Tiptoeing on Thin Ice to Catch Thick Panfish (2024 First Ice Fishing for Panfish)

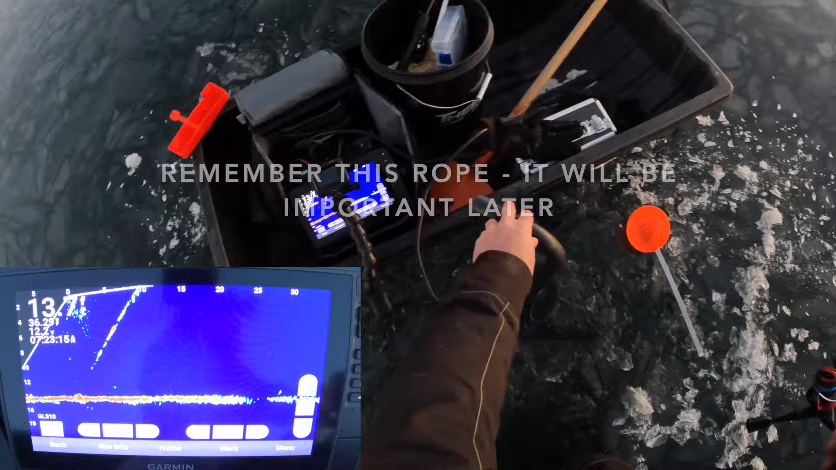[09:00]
I'm real close to it. See something up high. I can get my line untangled. He's way up here close to the ice. Come here, bud. Be a crappie. What's he doing clear up here? He's only about 5 feet under the ice. He's going to come right underneath me. Gosh, he's right underneath me right now. He is right underneath me.
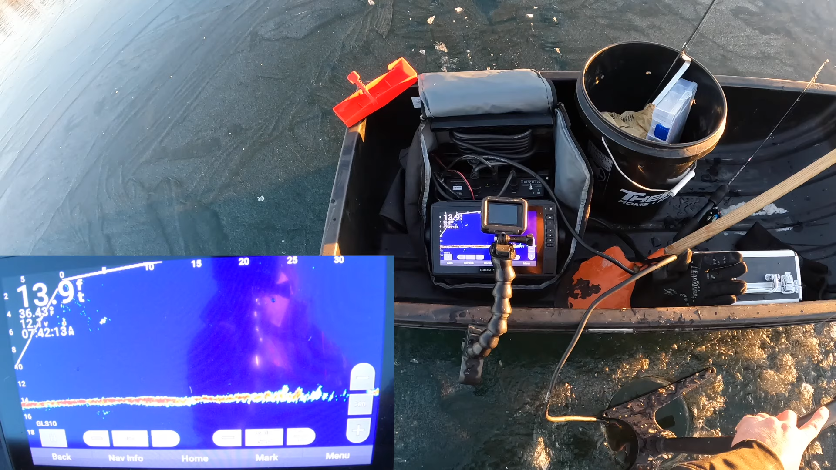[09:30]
I think he might eat this. Come on, bud.
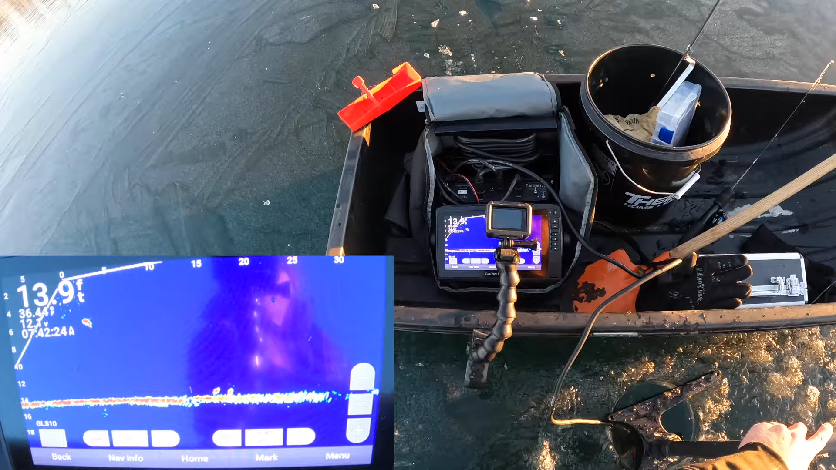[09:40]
On screen: depth 13.9 ft
What if I just pause it? I got the whole school coming underneath me.
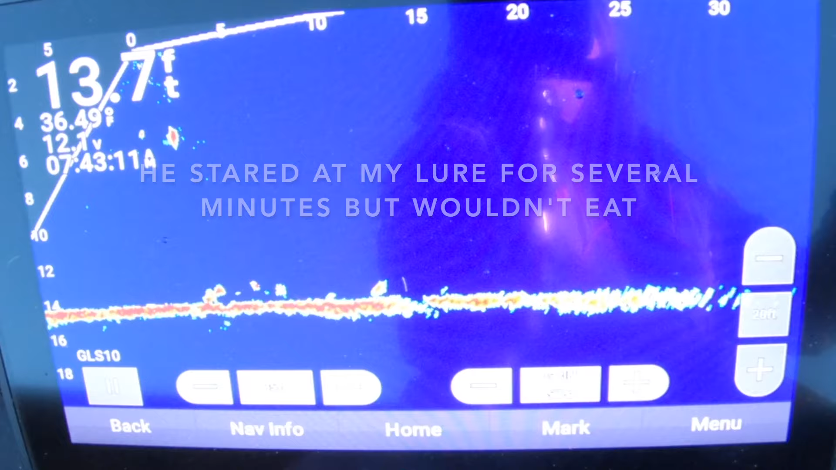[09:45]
On screen: depth 13.7 ft
But I can get one out of that school.
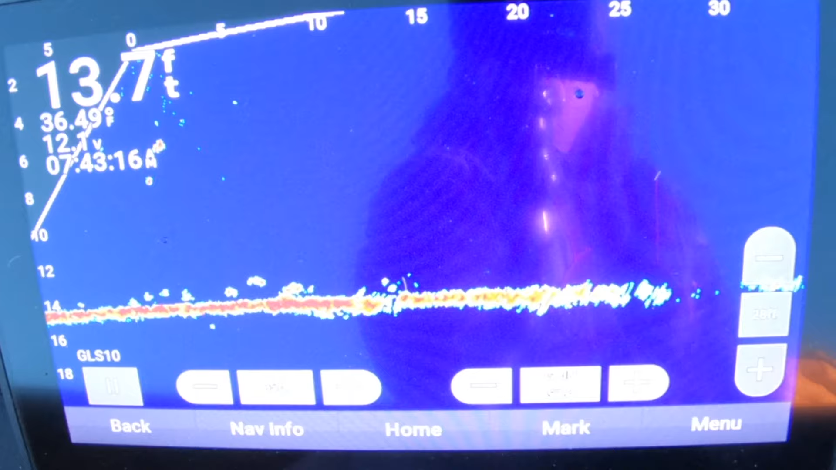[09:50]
On screen: depth 13.7 ft
Oh, look at the school coming underneath me. Oh yeah, we'll get one of these. Probably the smallest one in the bunch. gonna make me pull my transducer out.
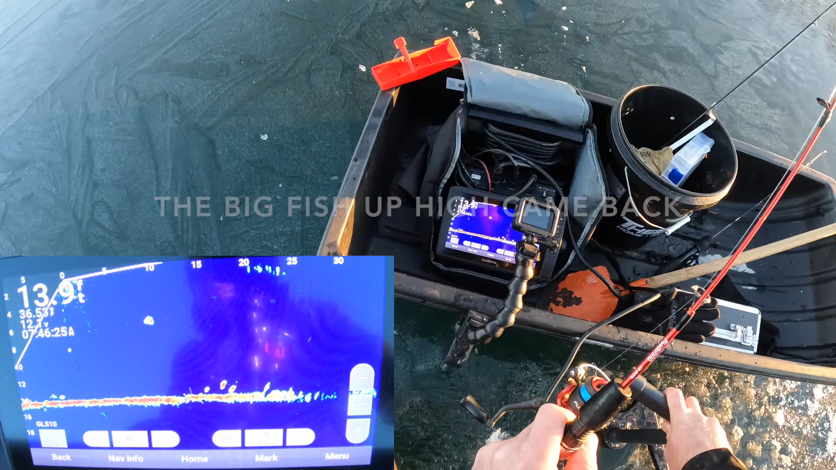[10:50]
Oh, here we go, bud. Come on. Some smaller ones on bottom that I don't want to see it because they'll probably come up and eat it. There he is. He's right under the ice again. 5 feet under.
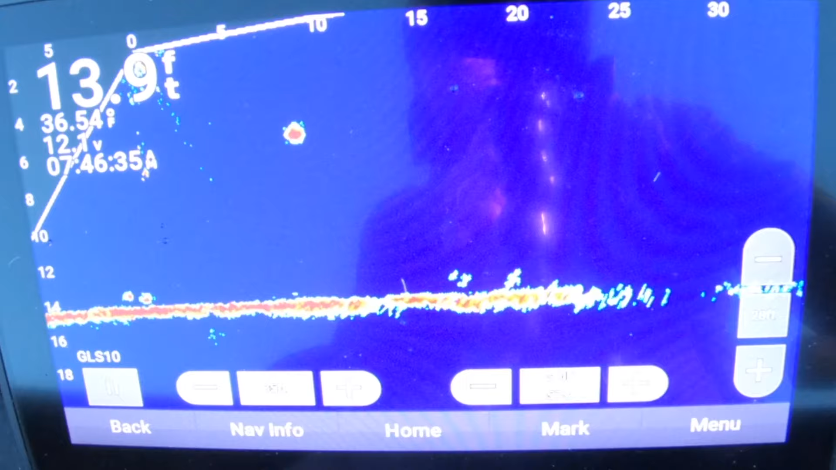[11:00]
On screen: depth 13.9 ft
I'm not going to talk anymore. I'm just going to let him come in. Gosh, he's a big mark. Look at him. Look at the size of him compared to the rest of them. He's smart.
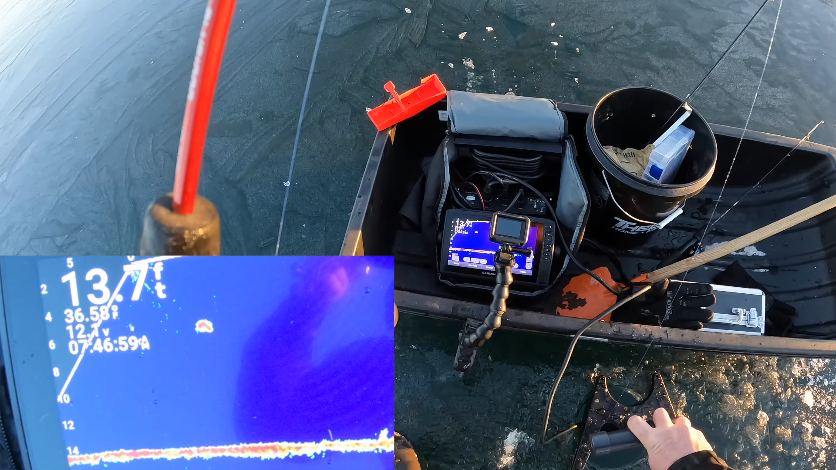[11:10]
Will he chase it down?
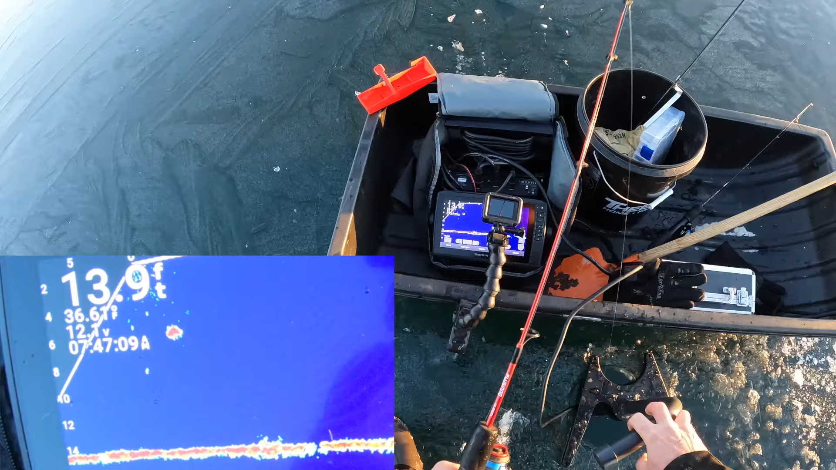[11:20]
He's right here. He's right here. I might be able to see him. He's right underneath the hole.
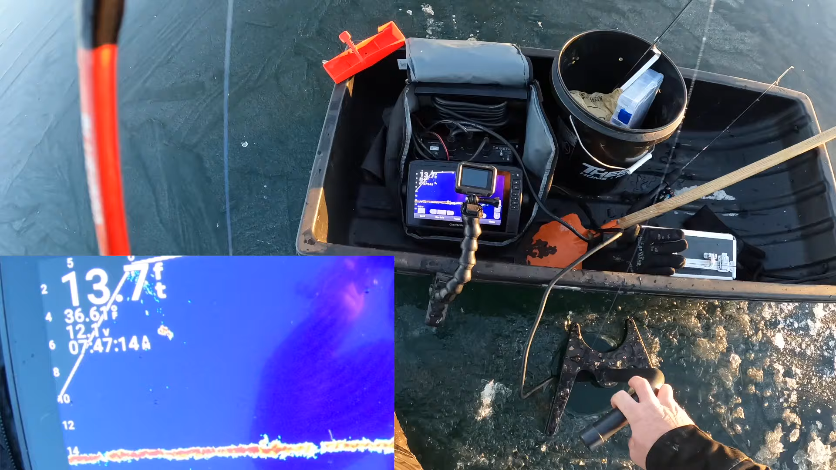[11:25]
He's right below me.
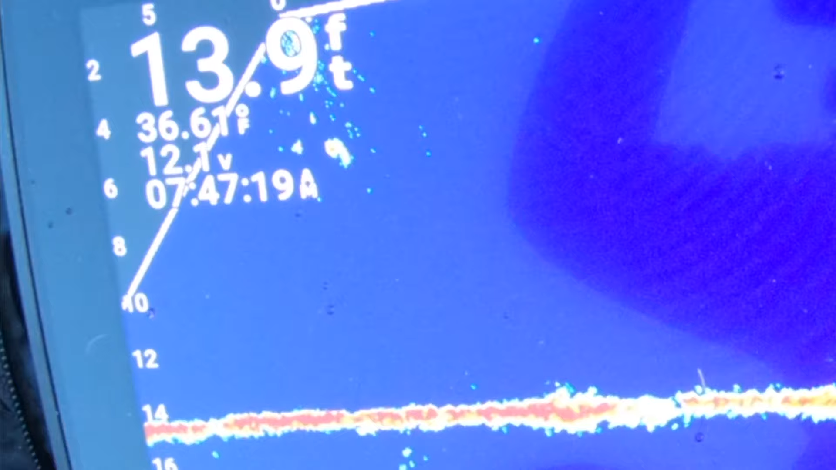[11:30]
On screen: depth 13.9 ft
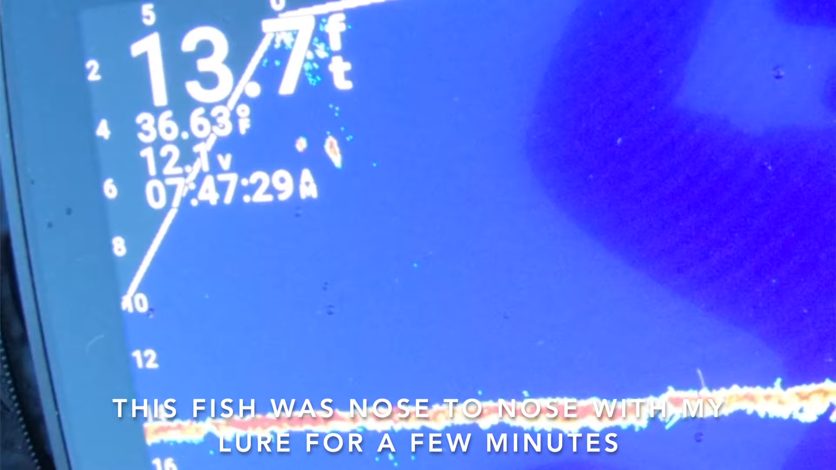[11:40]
On screen: depth 13.7 ft
This is crazy. He's right below me.
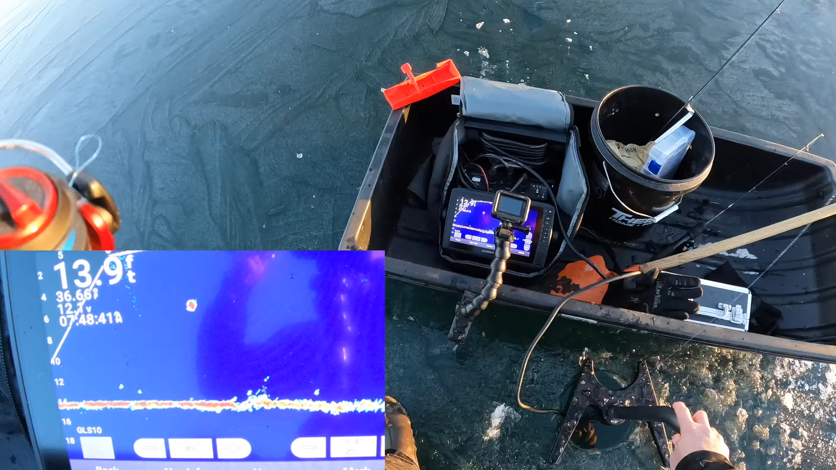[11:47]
Oh man, this is frustrating. That's gotta be a big crappie.
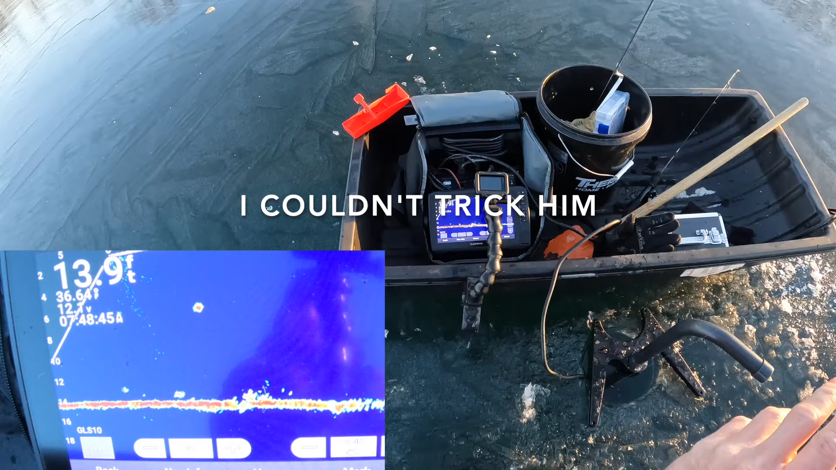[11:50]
On screen: depth 13.9 ft
But, or a bass. I mean, it could be a bass, but the shape of him looks kinda almost like square shape, you know? He's still there.
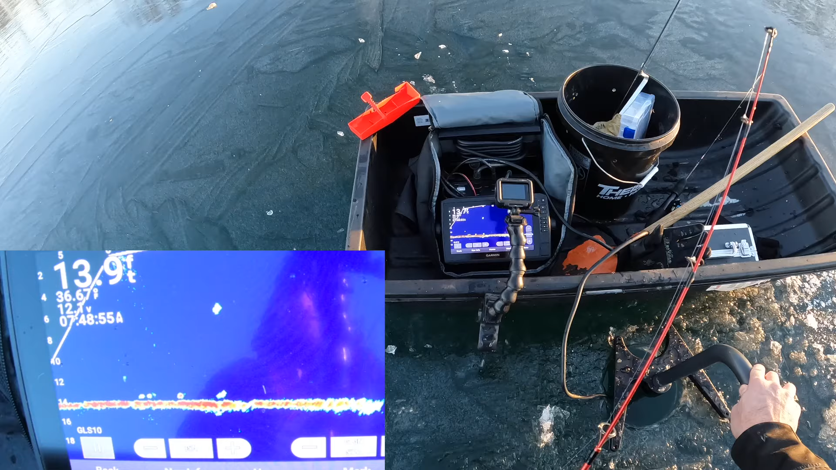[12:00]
On screen: depth 13.9 ft
It's just so hard because they can hear me moving above them.